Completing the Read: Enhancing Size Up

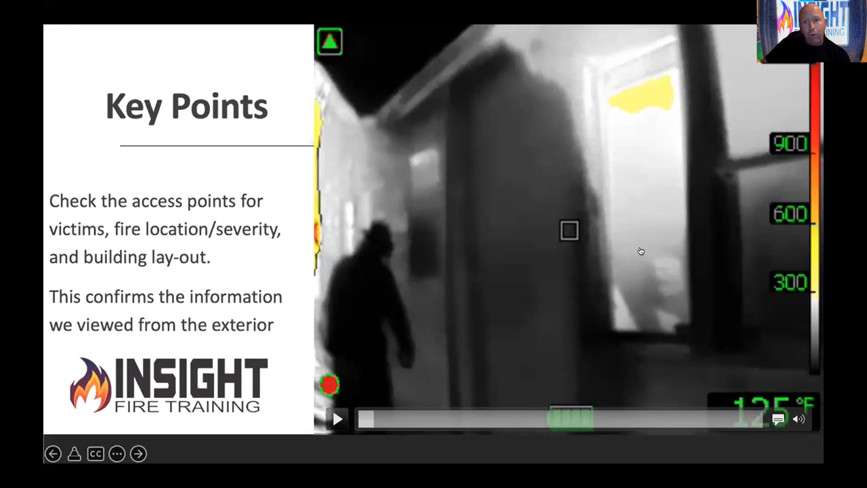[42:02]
You can't, but you don't put single pane windows in your home anymore either for a very good reason. They're not energy efficient. They don't have a low E coating on them. They don't reflect energy, and infrared energy goes right through it along with your pocketbook, allowing the camera to give you more information. And pardon the rock music here, but this is a video from Kill the Flashover.
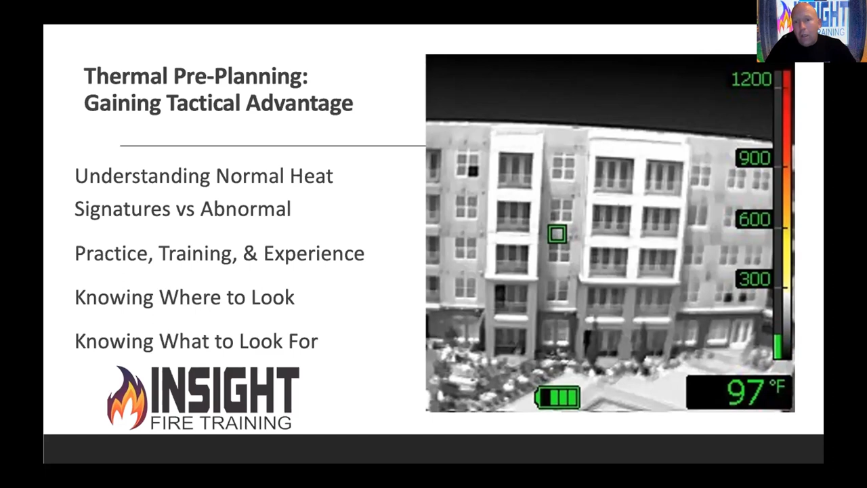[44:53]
On screen: spot 97°F
They're one story of concrete, five to seven stories of wood frame, you know, basically giant lumber yards. We didn't learn anything from the 1600s about conflagration. But anyways, the sun is beating down that siding, and look at the heat radiating off of it. It's nice, smooth, and uniform. That's called solar loading. It's a uniform heat signature. That's normal. So how do I know what's not normal? I have to look at those two and understand normal versus abnormal by learning things like this. This is a building across from where I used to take my van to get service. This is what William Mora calls a firefighter killer building. In his book, Preventing Firefighter Disorientation, he tells us that this type of building should throw a red flag.
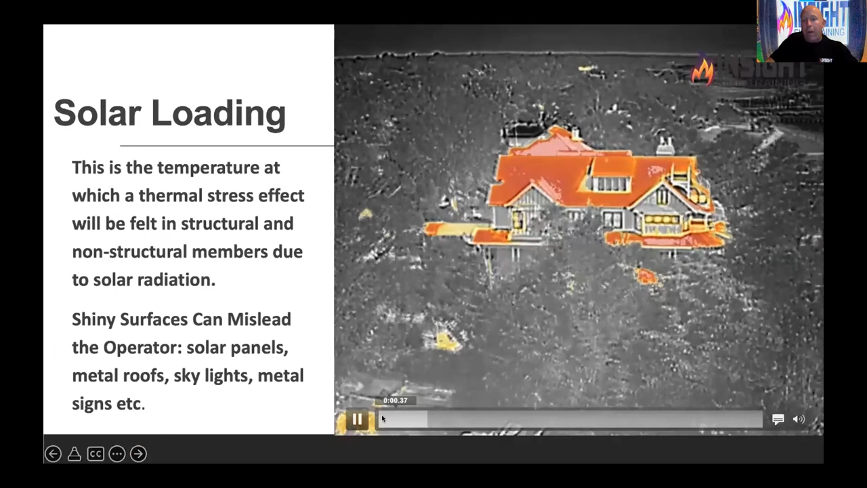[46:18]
This is a drone flying over some houses that are heated nice and evenly from the sun. You also see some heat signatures on the ground because the ground absorbs heat too. So how does it look on your camera? Do you know? Have you went out and looked at buildings? Are you doing pre-plans? Well, take your camera with you. You never know what you're going to find. I've got examples of departments where they happen to look at three houses in the evening, and this one house was lit up white, and I mean white, white hot. That's because they had some illegal stuff going on in it, and they called the boys in blue and changed things.
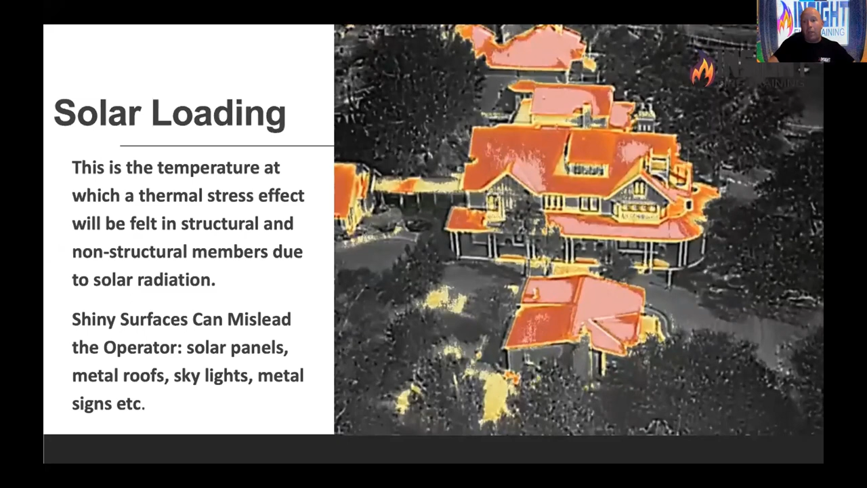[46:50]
You know, you never know what you're going to see. It's a great learning experience, but this is an example of not solar loading. This is Brother Mike's research project from KTF. You can see the uneven heat signatures coming through the shingles. You can see the heat coming out the window, convection currents coming out the Bravo gable there, and then from a construction standpoint, I can see the differences in roofs from shingles to sheet metal to the ridgeline vents to the chimney to the gables, all the things I need to know. So if you don't think drones are going to be the next thing, I'm sorry. We're already behind.
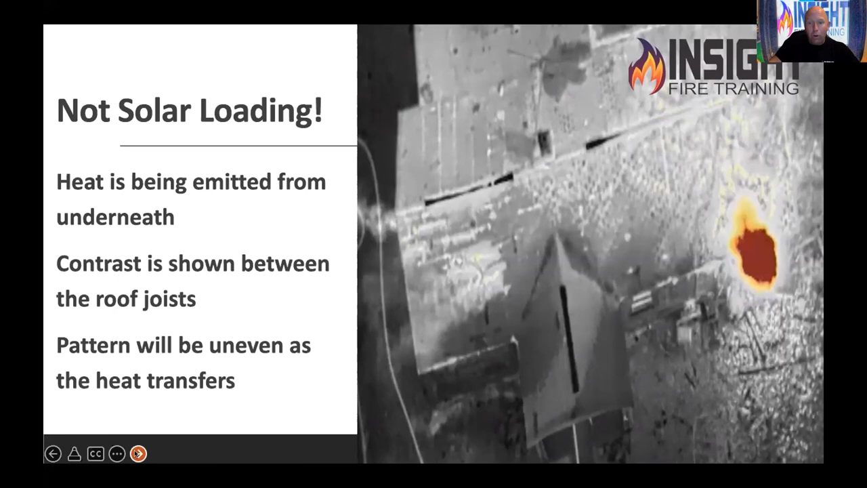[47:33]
Numerous departments are already there, and you're going to see BC buggies with little tether cords and drones going up and giving you this information. I'm sure we'll make a lot of mistakes as we're learning, but that's what we've done. The concept we're going to discuss that helps you see some of this stuff is pretty simple. It's a fancy word for conduction. It's called thermal bridging. All it is is when we talk about engineers and when they build buildings, they want to eliminate this. They want to put in insulation and energy stops to prevent energy from going from the interior to the exterior. Your home has to be energy efficient, for example. So before they hand their keys to you, when you bought your house, they pressure test it, and anywhere it leaks, they seal it with caulk, spray foam, and rubber gaskets.
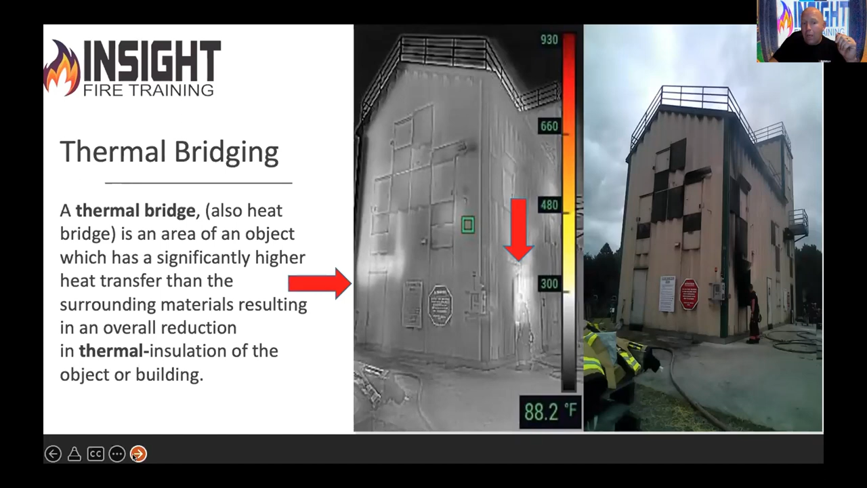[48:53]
On screen: spot 88.2°F
So if the area, the building has a weak thermal insulation area, that's where I'm going to see the fire transfer energy to get my attention. And most firefighters would fail to pay attention to seemingly innocent little white, non-uniform heat signatures. They're called thermal bridges. And every building you look at has an area for these to occur, whether it's the roof, the walls, the windows,
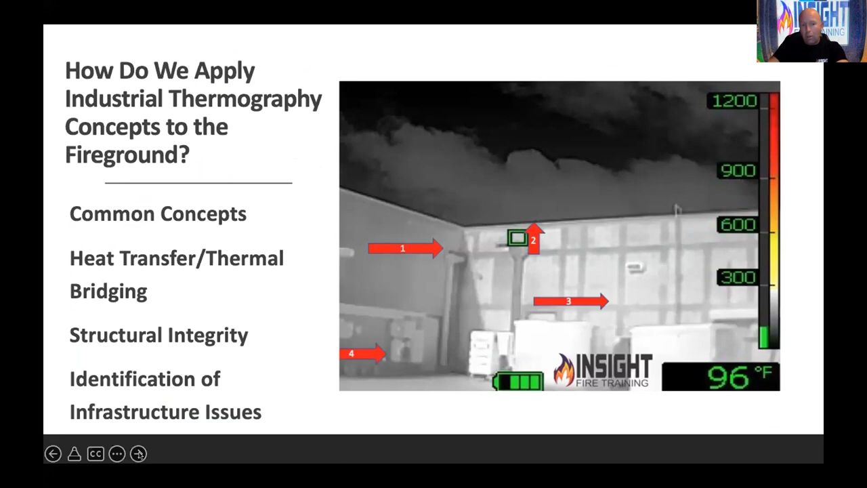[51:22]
On screen: spot 96°F
You see where the utilities are. In this case, I saw a, looks like a dumpster, but it's for grease. You can actually see the amount of grease that's in it. You can see all kinds of stuff if you take the time to look. But if the camera's still in the charge of the truck, not going to happen. More importantly for us, I'm about to make entry onto this building. I don't think I want to open this door with my nozzle closed. I'm going to cool this area, have my line charged, mask on, ready to go, as Brother Daly said. I want to look for these thermal bridges, signs of fire, severity of fire, unknown fire spread. You can see the same thing in knee walls. So what do you think it looks like behind this door if I got these seemingly innocent little white stripes and non-uniform wispy convection currents coming around this door?
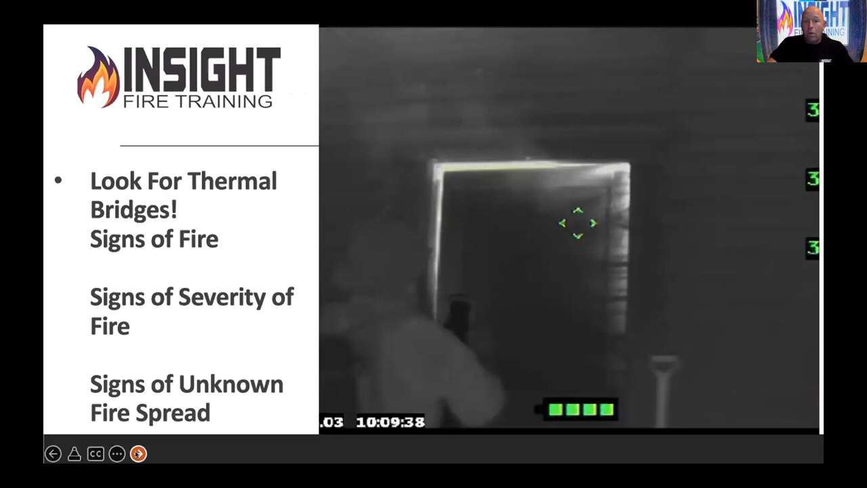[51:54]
Uh, bad. Yeah. Charge. My dad says we have a sequencing problem. We want to shove our bodies into the fire instead of sending water, right? I got news for all my truckie brethren who I love. Your PPE does not put out fires. Water does. Truckies save engine companies, but engine company guys put out fires, unless you're on the confused truck like Brother Daly was talking about. You do both. But we need to send water into that.
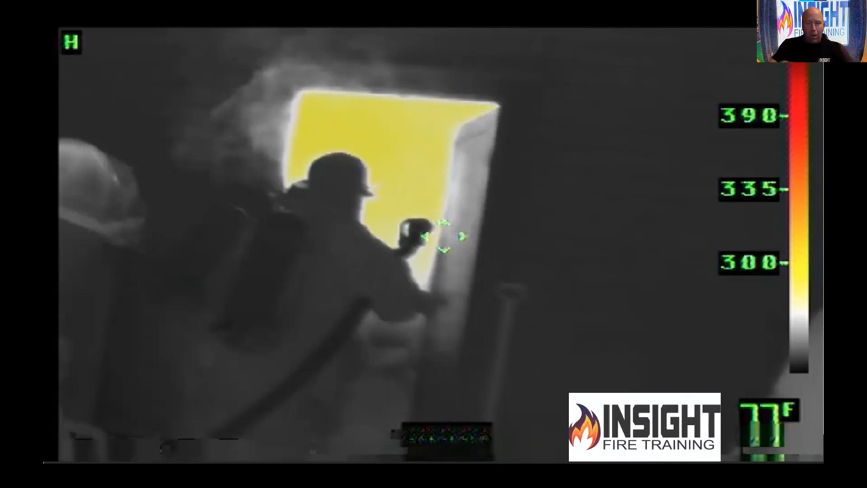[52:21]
Not my globe fire decks or lion or whatever gear we're wearing into it, right? Send water ahead of you, as he taught you, to make things better, right? And then when you look at things like this, before I open this door, before I do anything, this is a residential door.
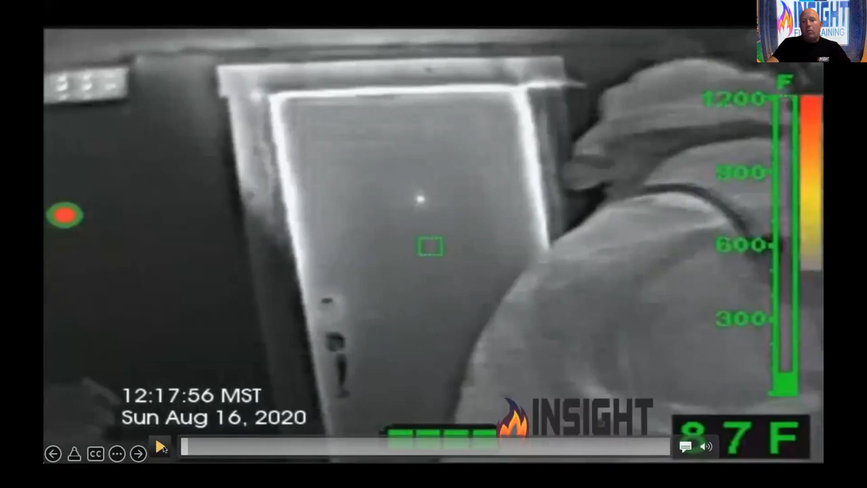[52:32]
On screen: spot 87°F, scale top 1200°F
Around the upper half of this door and through the peephole, it's lit up white. And then if you notice in the upper left-hand corner, the vent is lit up white. This is an enclosed space before you enter towards the burn building. I want you to see what happens. They're going to cool the door and they open it. And what comes out when we're three rooms away from the fire and why KTF, people overseas, and my organization all advocates, I'm going to cool the gases over my head and cool this door, check my pattern.
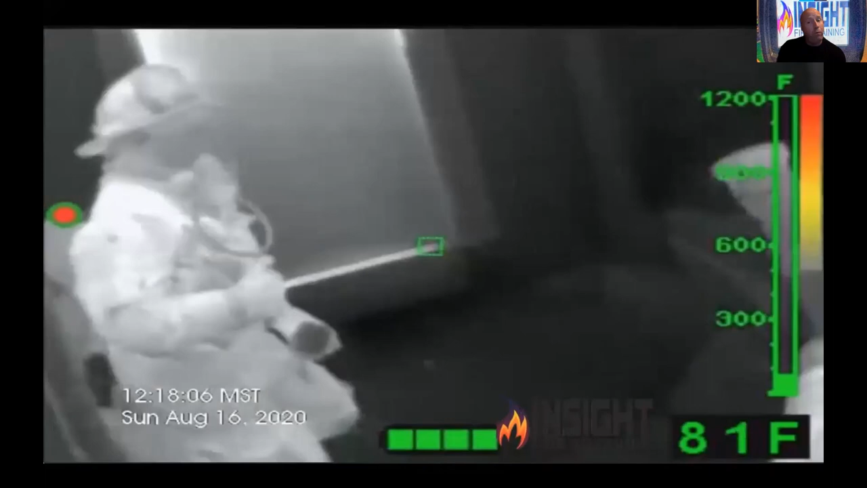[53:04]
On screen: spot 81°F, scale top 1200°F
I'm going to flow my nozzle, by the way, at least 10 seconds because you can't set your pump pressure if you just open and close the nozzle. That burns me up when I see that because you're going to go down the hallway with a limp hose line because they didn't set it right. Cool it, cool it, cool it, and inert the gases, as Lars says, from Swedish Fire Nerd, and then we're going to open the door.
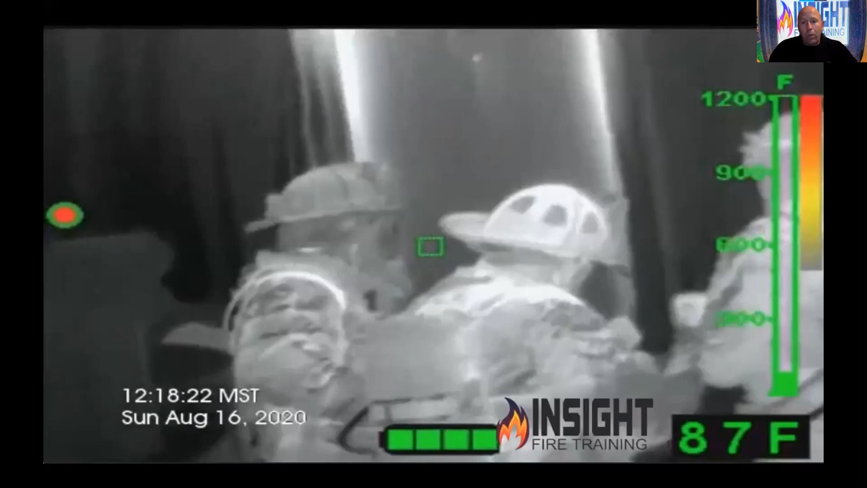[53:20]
On screen: spot 87°F
But what should you expect and how should you open this door?
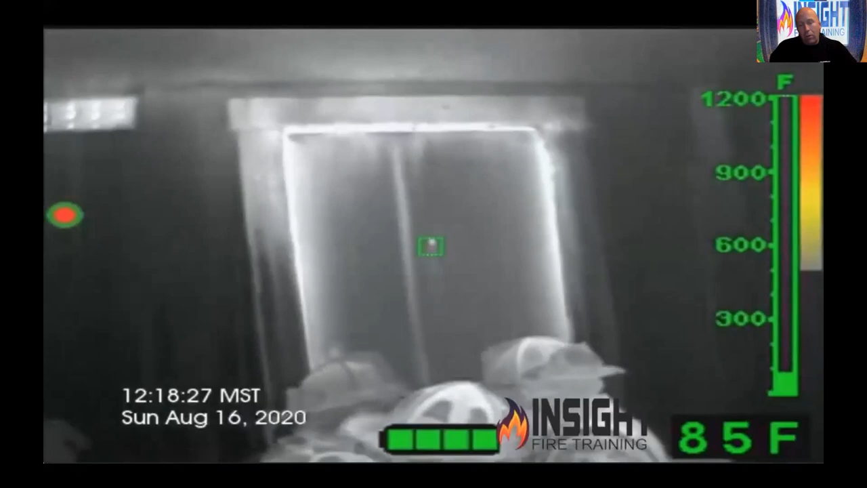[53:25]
On screen: spot 85°F
How about I stay behind the door in case the orange man comes out? What do you think is going to come out?
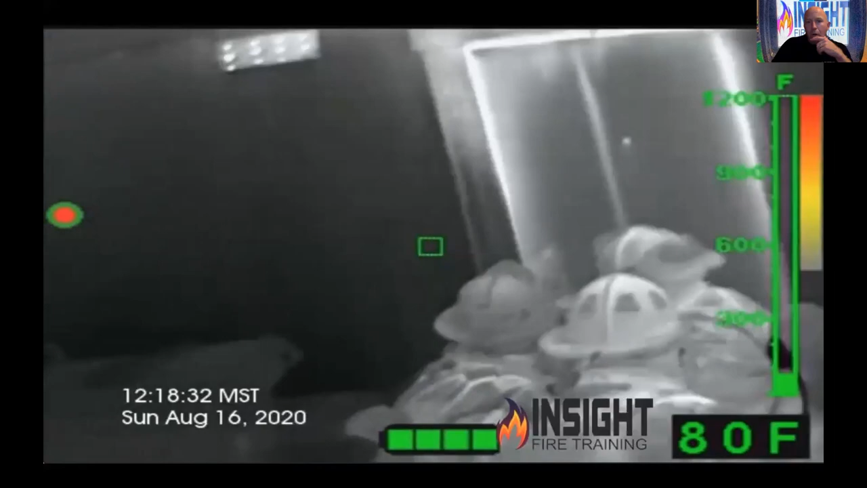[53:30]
On screen: spot 80°F
Not flames, but heat. Looks like ocean currents.